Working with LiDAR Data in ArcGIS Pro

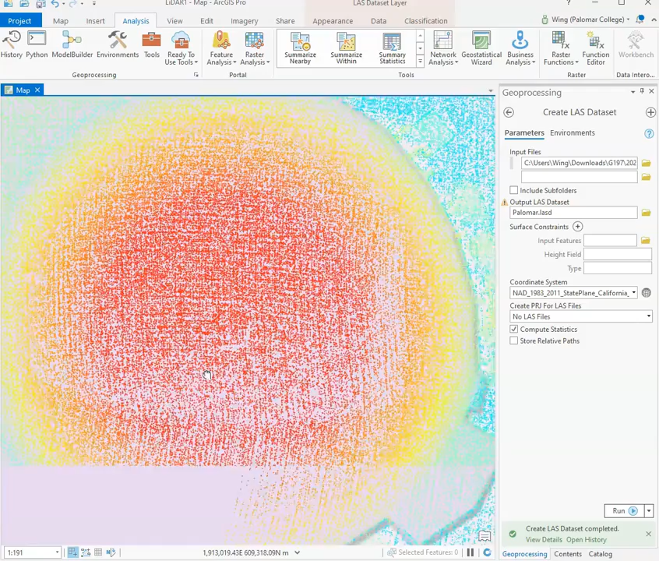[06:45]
but if you zoom in you can see here are the points that is part of this last data set and
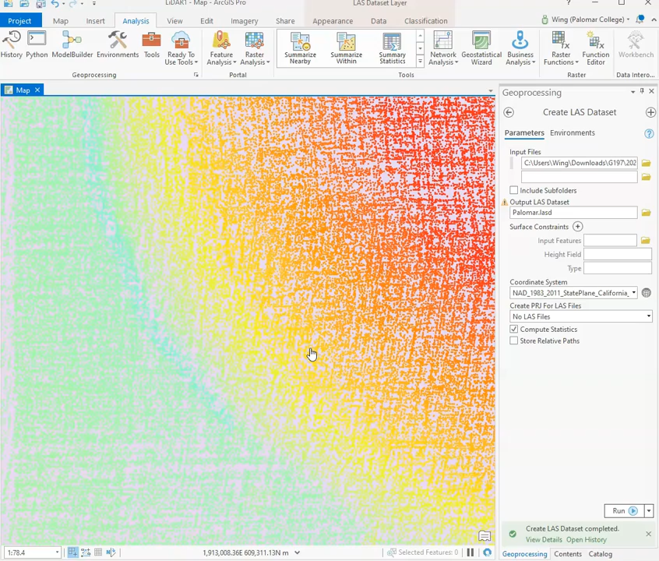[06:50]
just like what I was mentioning before each of these points each of these points each of these individual dots
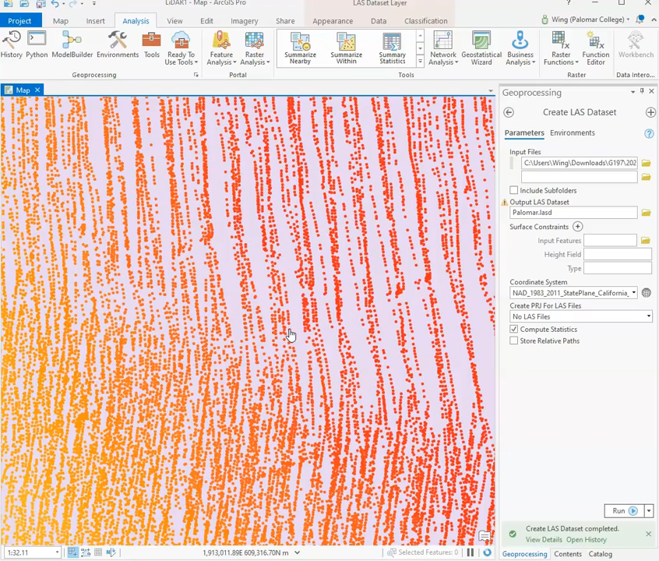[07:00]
is created based on the reflections of these laser pulses back to the laser scanner that is on the drone so again the channels on the LiDAR unit on the drone send out these laser pulses these laser pulses bounced off these objects that are on the ground and get reflected back to the laser scanner
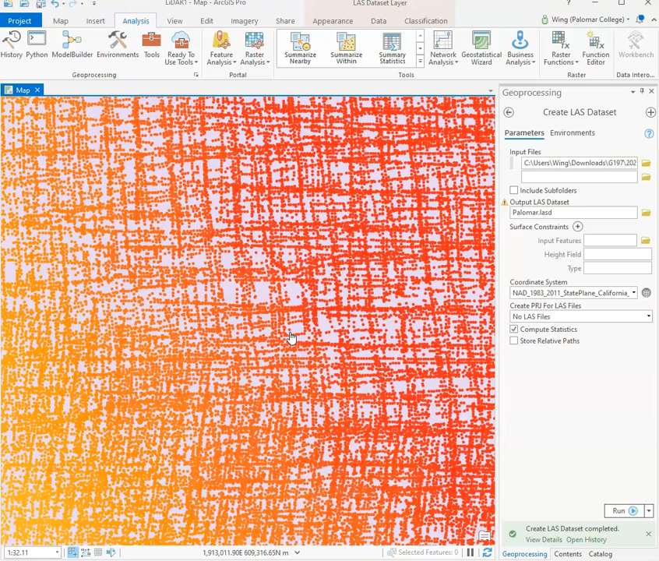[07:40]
and each of these reflectances or bounces is registered as a point and by putting all of these points together you can see we can come up with some kind of visualization
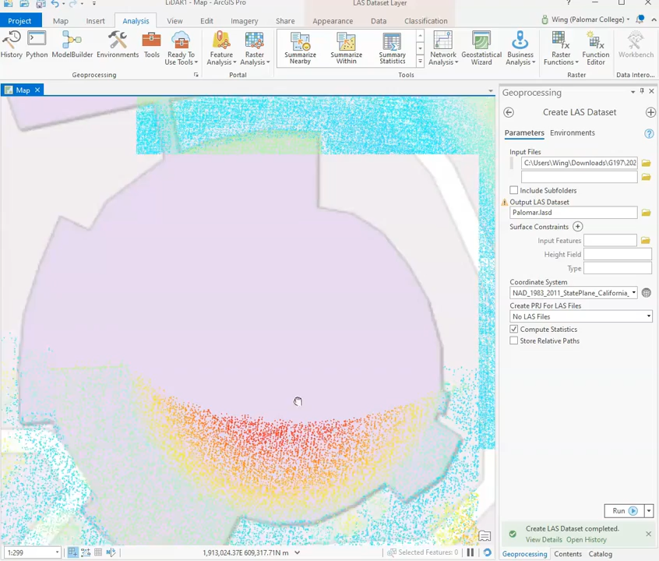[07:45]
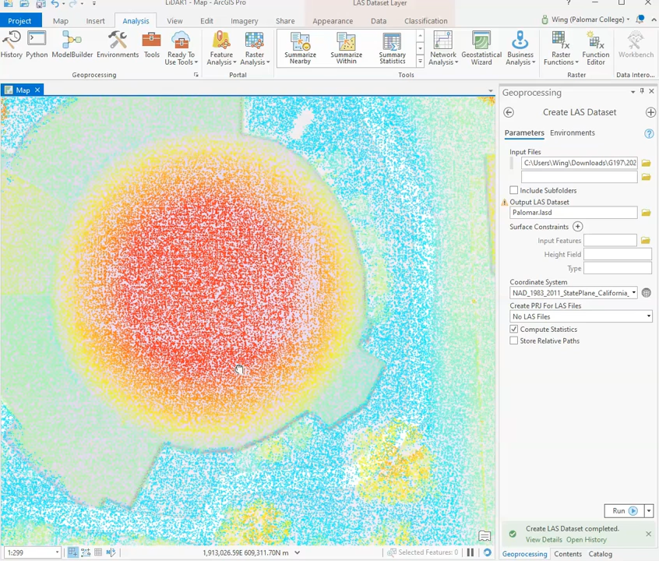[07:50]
and this is why this is called point cloud because these visualizations were created by taking millions of these points and putting them together so once you're done with creating the last data set let's go ahead and save the project
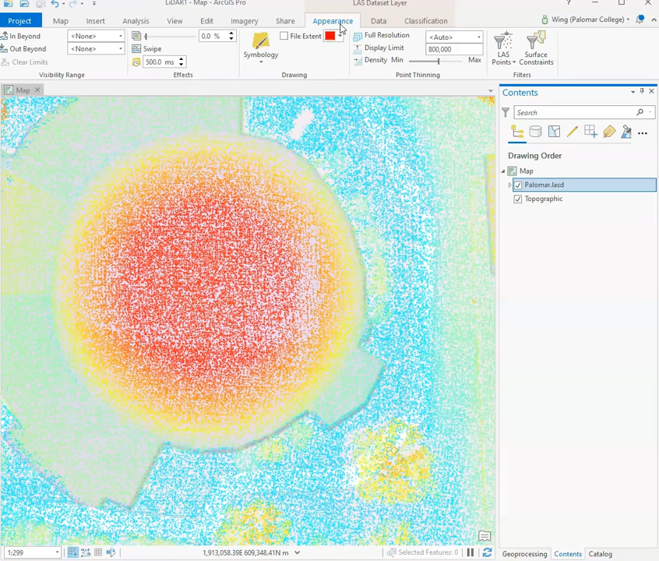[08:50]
last data set layer tab that is created for us in the ribbon of the ArcGIS Pro software click appearance and you can see that here we can click on last points and we can select either to show me all the points right based on all the returns
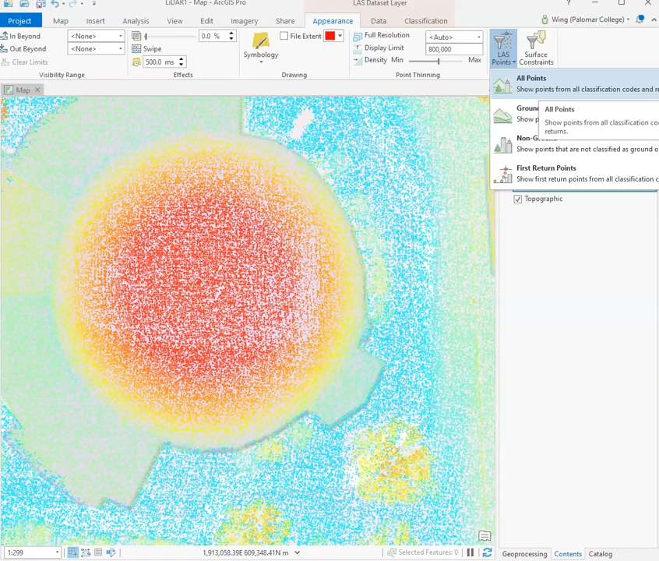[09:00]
or just show me those points that are considered the ground return so you can see by selecting
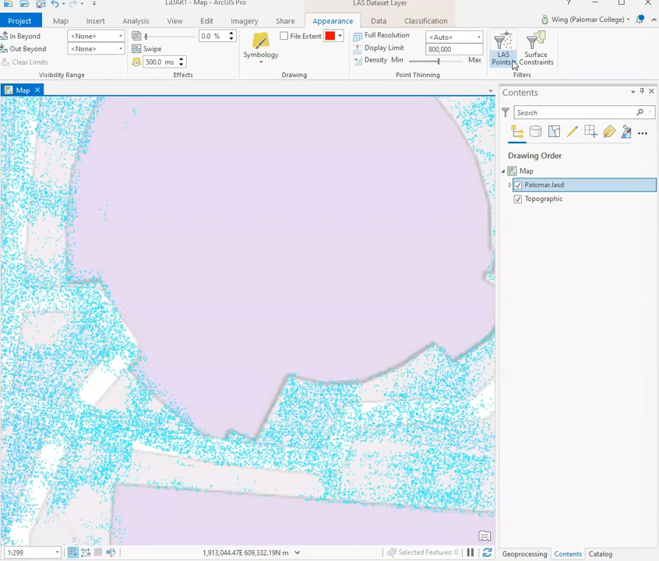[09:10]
the ground option all those points that are not part of
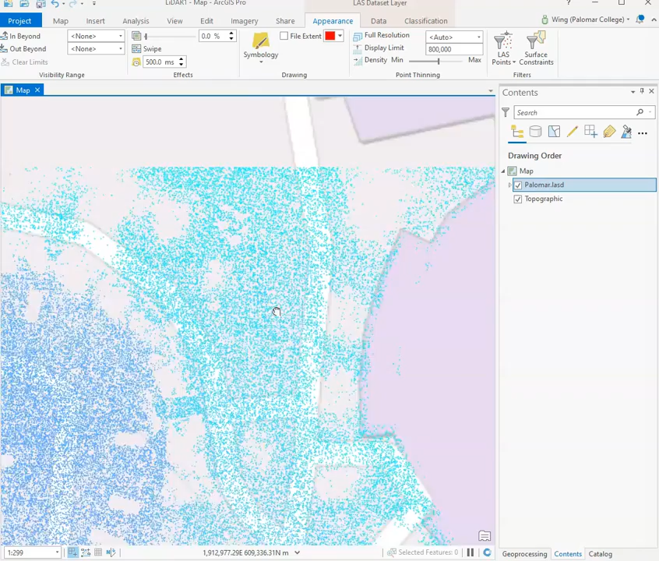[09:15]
the ground return right are excluded from my visualization
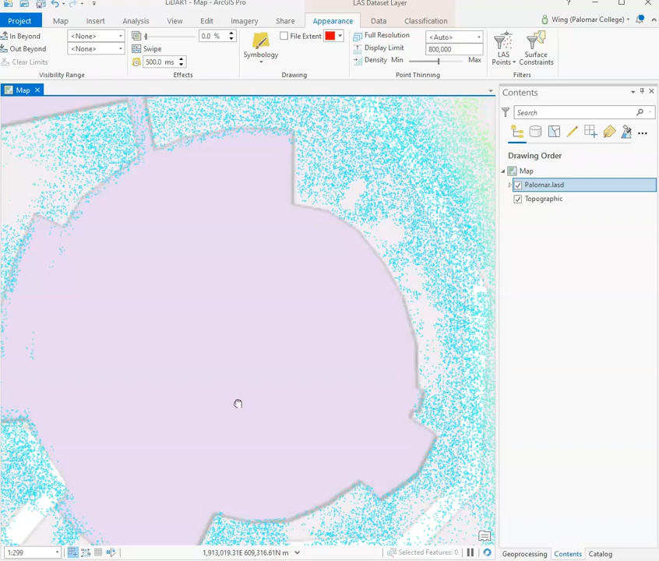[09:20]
like all those points that coincide with this building outline or trees or cars are excluded and only the points that are lower in elevation
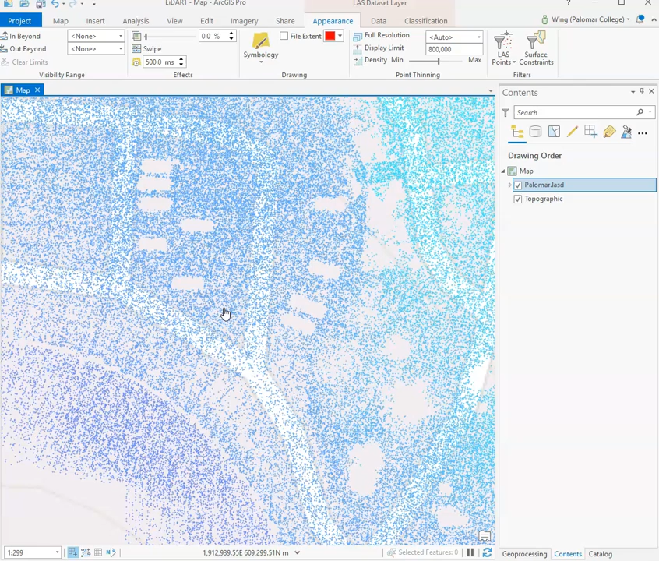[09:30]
right because if we expose this you can see the different colors associated with the points are showing us different elevation values so now if we go on and make sure that the last data set is selected
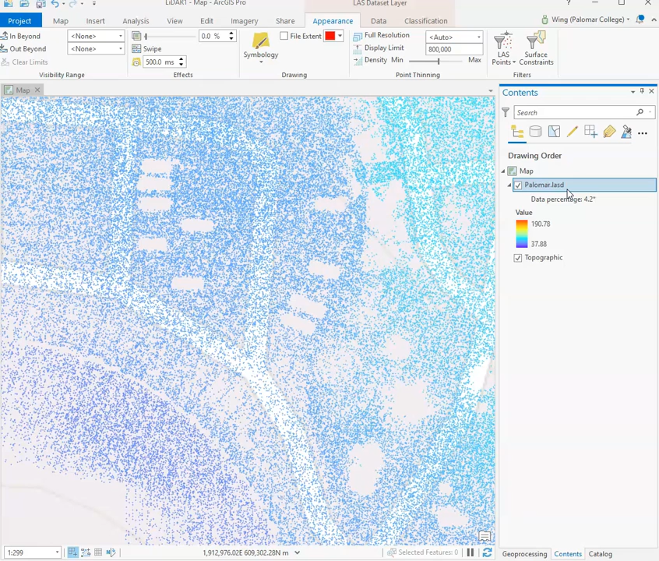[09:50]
and go to last points and now ask ArcGIS Pro to show me just the first return points so just like
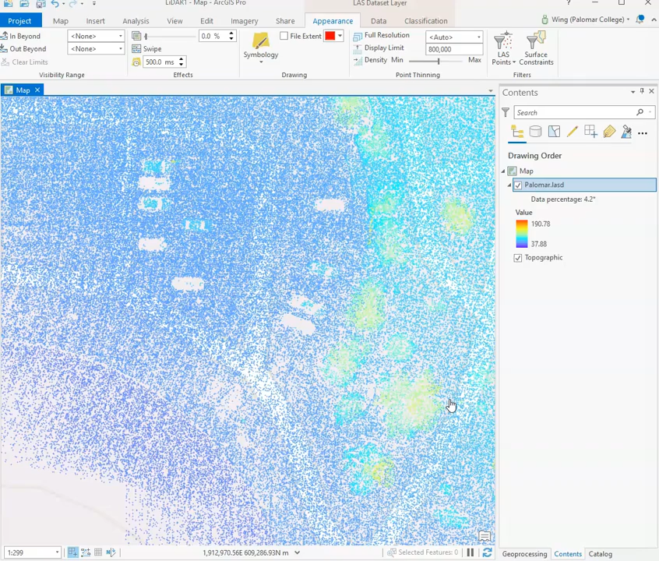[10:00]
I went over briefly in the background slides those first
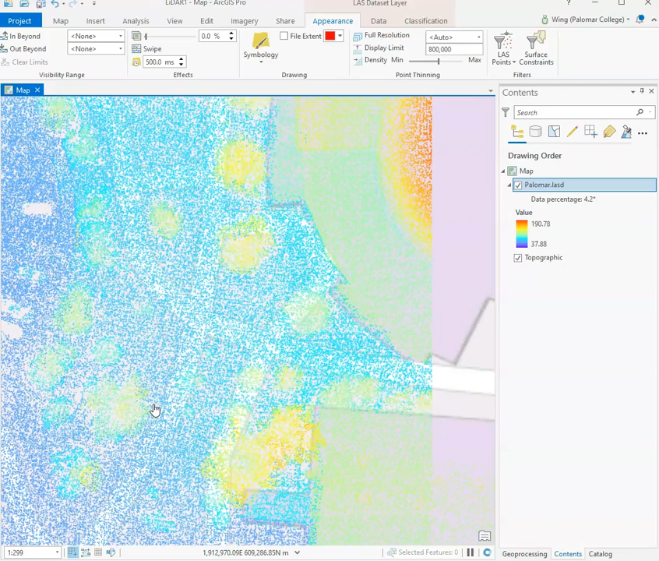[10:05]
return points are the first object that the laser pulse from our scanner came into contact with and if you would like more information about how LiDAR work or what returns are or what point density intensity are that will be the discussion of a separate video the main goal of this video is to show you how to work
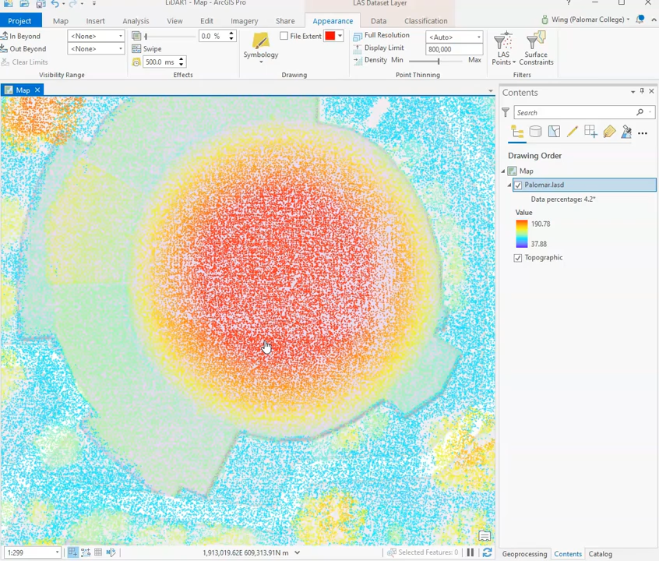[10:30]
with LiDAR data sets in ArcGIS Pro okay so in addition to just filtering what we see or the points that we see based on is it classified as the ground or is it classified based on this return number like first returns we can also create some visualization based on our last data sets so again right we have this legend here that shows us the